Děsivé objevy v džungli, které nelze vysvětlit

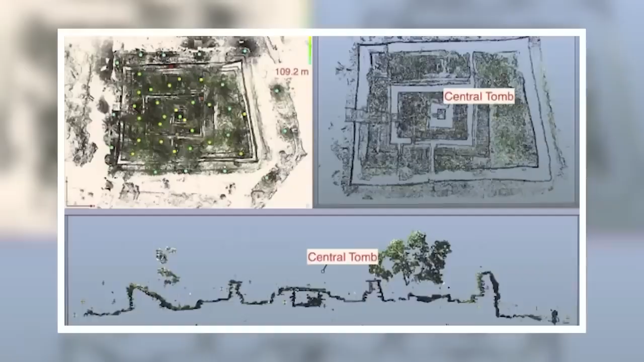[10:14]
De acordo com o Science Daily, a datação por séries de urânio permitiu a OS investigadores identificar a data de construção do túmulo de um chefe primitivo entre 1180 e 1200.
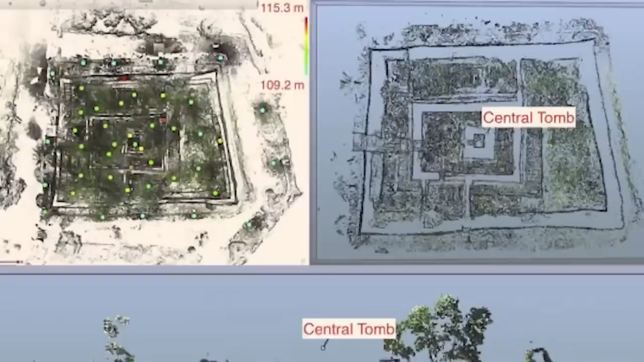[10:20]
O tamanho do túmulo também é significativo.
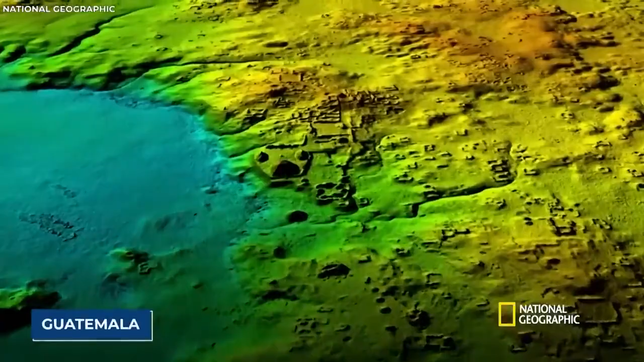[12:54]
Os investigadores utilizaram o lidar para mapear as selvas da Guatemala,
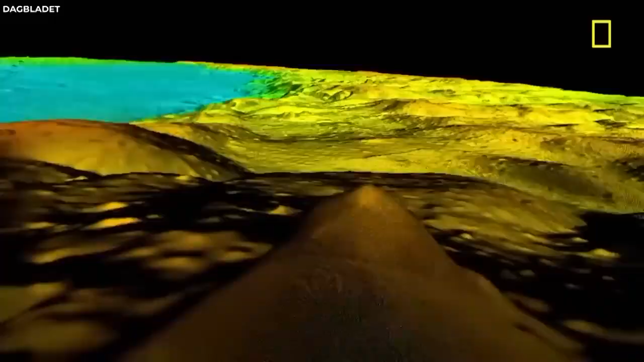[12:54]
e no final, tinham descoberto e mapeado cerca de 60 mil ruínas maias anteriormente desconhecidas.
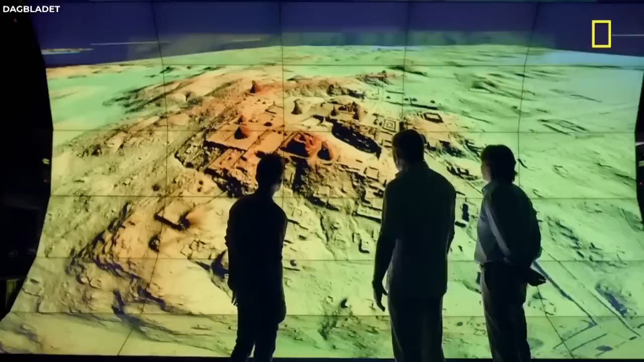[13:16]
Áreas da selva anteriormente consideradas inabitáveis foram ocupadas,
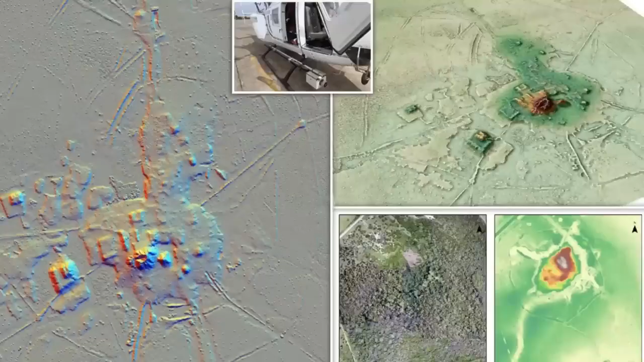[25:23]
ajudou a redescobrir uma antiga cidade pré-colombiana, que se pensava ter existido na zona.
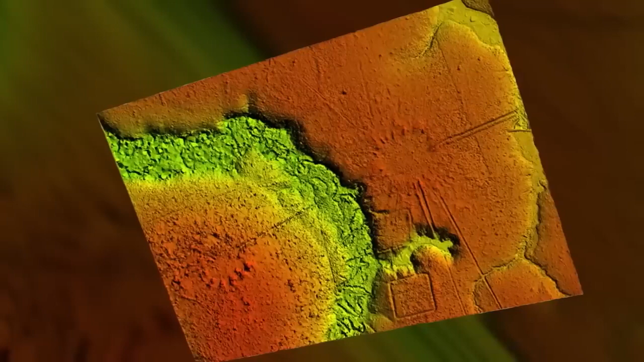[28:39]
Os investigadores explicaram que, quando vistos de cima, estes últimos montes alongados pareciam os raios do sol, o que lhes deu o nome comum de sois.